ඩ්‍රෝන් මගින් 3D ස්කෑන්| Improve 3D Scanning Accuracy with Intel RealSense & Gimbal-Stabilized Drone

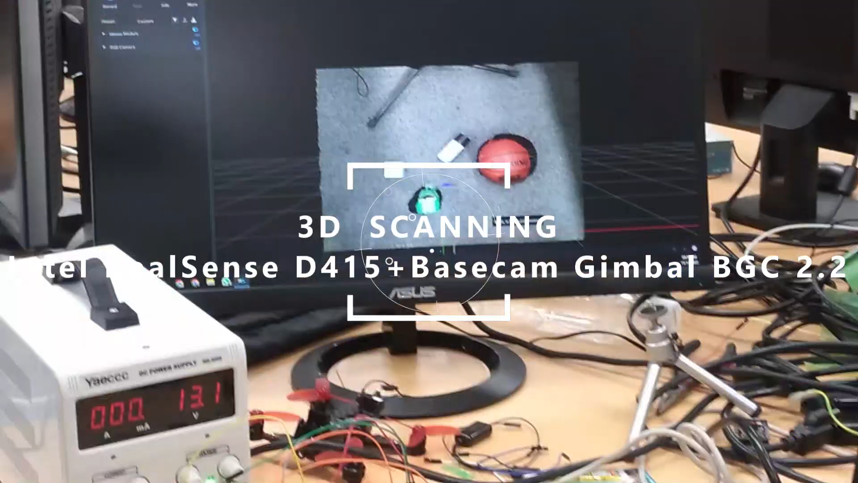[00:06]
This is the case for Intel RealSense, and the gimbal used to use a base cam.
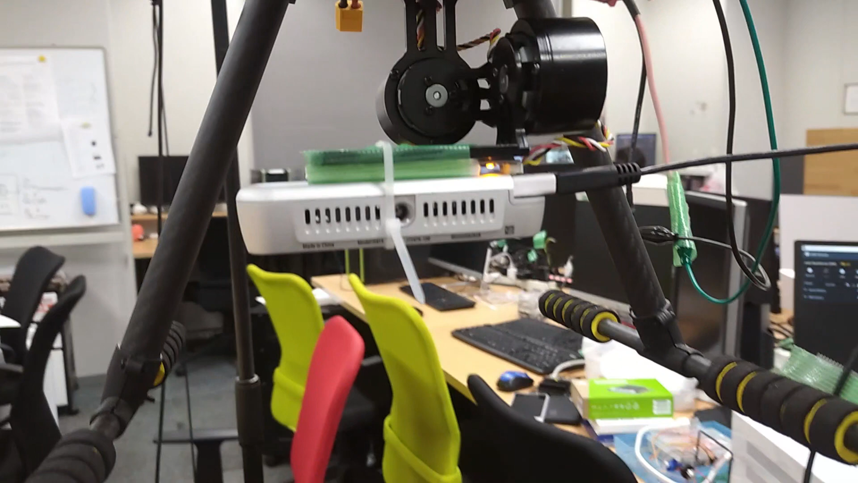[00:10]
The problem is that we used to use a 3D scan for a 3D scan. This is the image feed that we used to use in Intel RealSense.
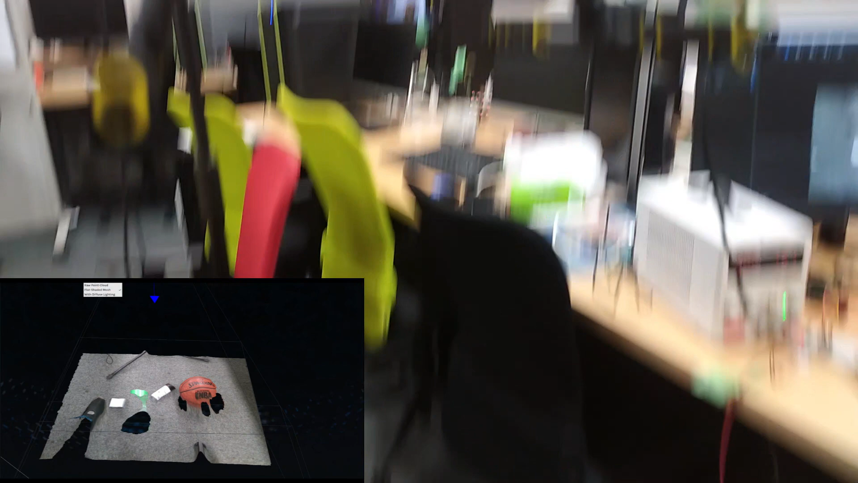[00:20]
This is the case of the camera,
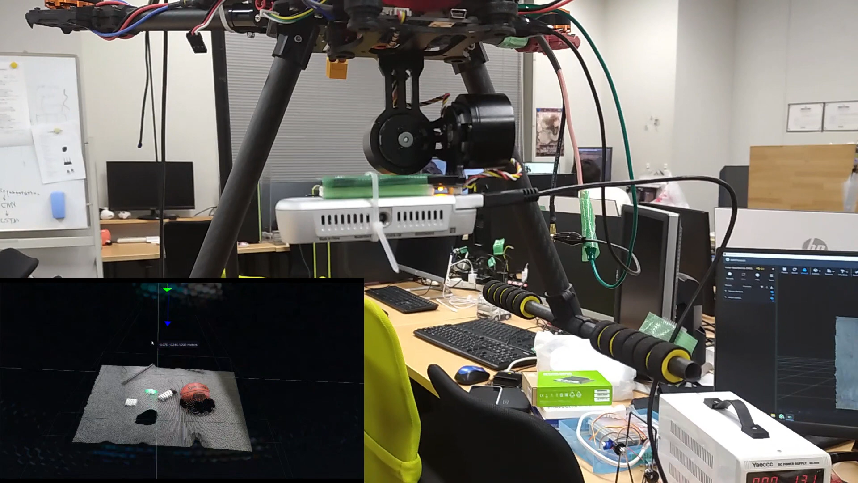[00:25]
so you can use the 3D image feed on the screen.
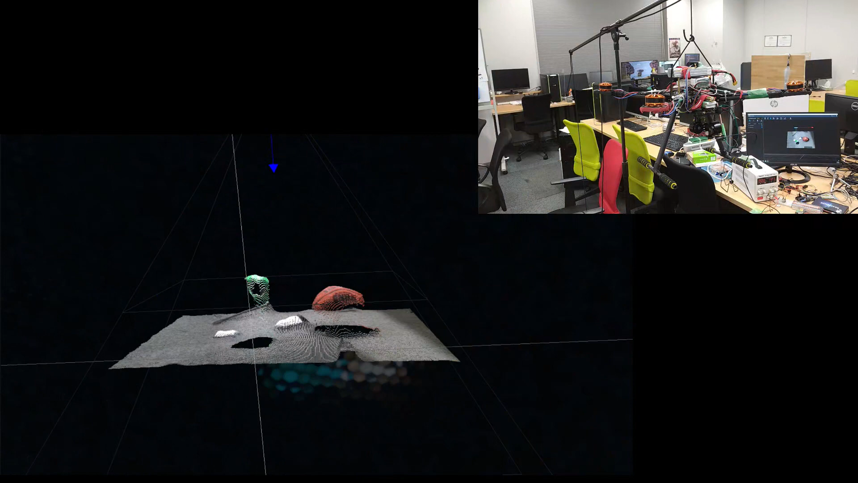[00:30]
This is the case of the camera, so we can use the Raspberry Pi 4 Jetson Nano.